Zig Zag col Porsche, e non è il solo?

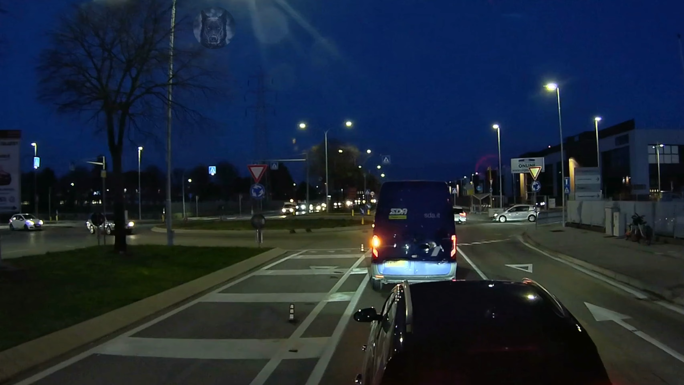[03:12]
Vai faccia di merda, e a fare saltacoda no. Figlio di un bastardo, se guadagno un vaffanculo. Cosa sei che serve guidare così de merda?